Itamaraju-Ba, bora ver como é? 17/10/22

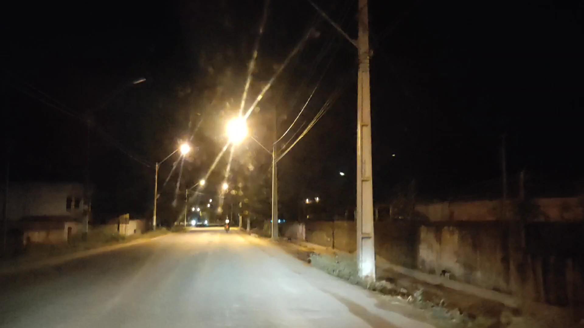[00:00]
É gente bonita, hoje o café quentinho, só que é em Tamaraju, hein gente bonita. Estamos chegando agora em Tamaraju, esse é o bairro aqui, tá entrado. Claro que não vai dar pra fazer um vídeo inteiro sobre Tamaraju, né? Esse percurso aqui, que leva a gente até a rodoviária, né? Eu creio que com uns 10 minutos de vídeo a gente vai fazer, né?
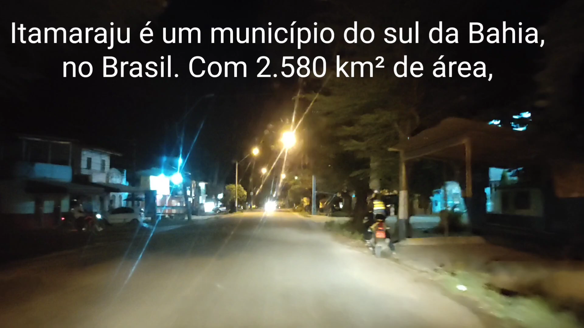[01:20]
É uma cidade diferente do Prado. Primeiro porque é maior.
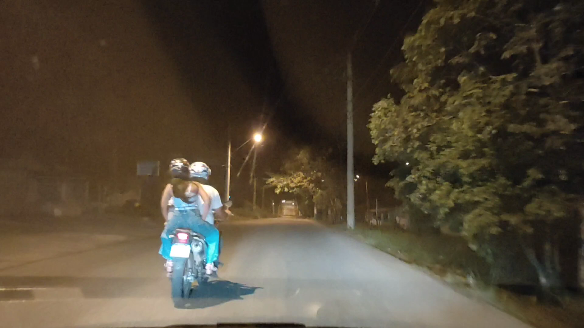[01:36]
Mas uma coisa é pra Itamaraju. Ela é bem movimentada, fica na 101 também, cortada pela 101. Alguém perdeu o pano ali, olha isso. Fiz parar pra pegar?
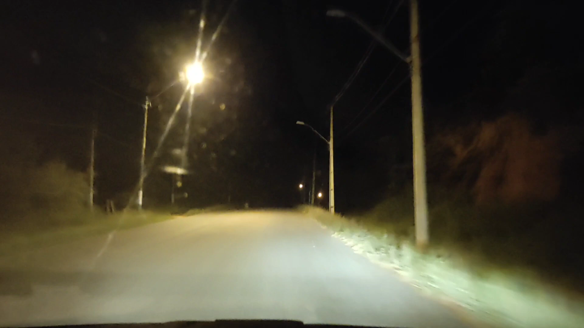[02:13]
Bonito Tamaraju também sofreu nesse dezembro, né? Com aquela chuvarada toda que tivemos aqui na região. Ela foi muito afetada. Essa estrada foi muito afetada. Essa estrada teve, acho que, duas interrupções. Precisaram fazer desvios. Mas, ultimamente, tá uma muito boa estrada. Dá para todos os buracos. Dá pra viajar tranquilo.
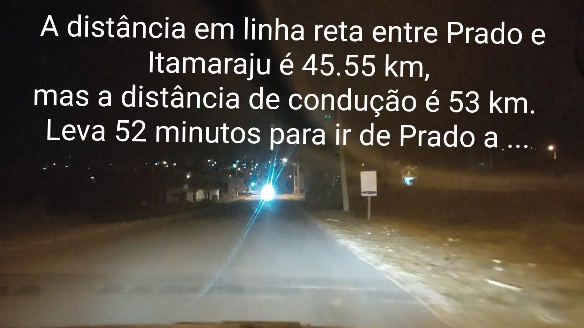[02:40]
Inclusive, à noite. À noite, você tem um risco de animais. Mas, faz parte desse processo, né? Tamaraju fica aqui a cerca de 55 quilômetros. Junto e Prado. Eu vou me informar aqui. Eu vou deixar de um vídeo aí, viu? Direitinho. Eu esqueço. Toda vez que eu vou gravar o vídeo, eu penso, eu vejo lá e tal.
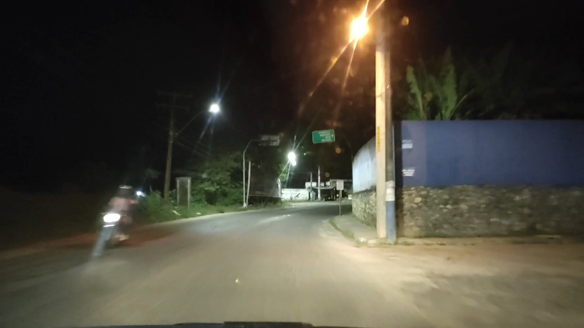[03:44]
Então, aqui já é a subida para a cidade grande, né? Gente, cidade alta, né? Na verdade, a cidade alta, a gente sobe aqui direto. Aqui, a minha esquerda, a cidade baixa. E aqui, a cidade alta, é onde fica a rodoviária principal aqui em cima, né? É uma cidade com bastante movimento, Itamarajú. Mais recursos.
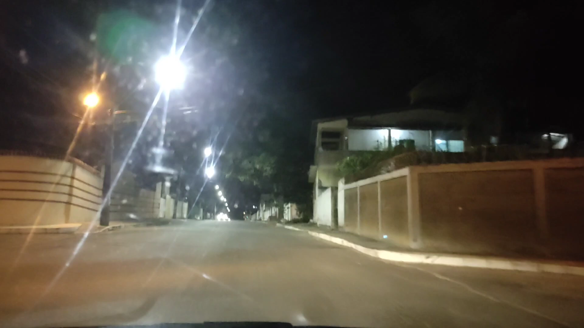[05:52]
E aqui nós já estamos já... Chegando para o centro, né? Um pouquinho mais acima, eu creio.
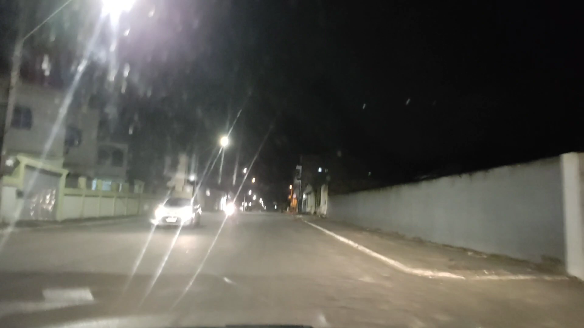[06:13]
E aqui nós estamos entrando aqui na região central do Itamarajú. Vamos ver... Aí tá...
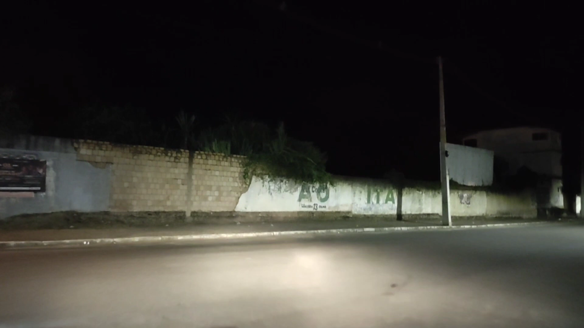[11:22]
Mas graças a Deus A gente tem consciência Disso, né? Mas nós vamos Seguindo em frente, tá? Já estamos aqui Já fizemos hoje Um corre Um dia todo, né? Já Fomos no pequeno grupo Já participamos E agora é hora de
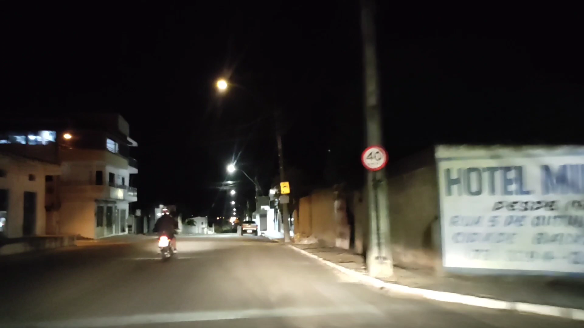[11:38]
Ir para casa Tá bom? Essa estrada Essa ladeira aqui Que nós estamos desendo Foi a que nós Acabamos de subir Agora Estamos fazendo aqui O caminho Contrário, né? Como podem ver aí Você que não conhece Tamaraju Tem muitas ladeiras Muitos lugares altos Aqui com essas Essas descidas aqui E aqui já tem aí A sinalização Que pede para descer A 40 km Por Né?